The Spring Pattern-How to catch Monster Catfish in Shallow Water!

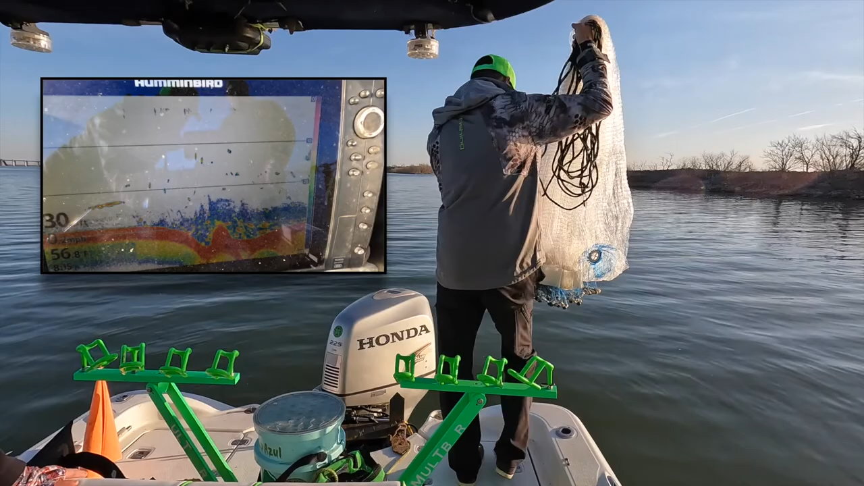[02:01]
We are in 31 feet. The water temperature is 56 degrees. We're gonna drop on this piece of structure that's about a 6 foot hole. The grass just lit up, isn't it?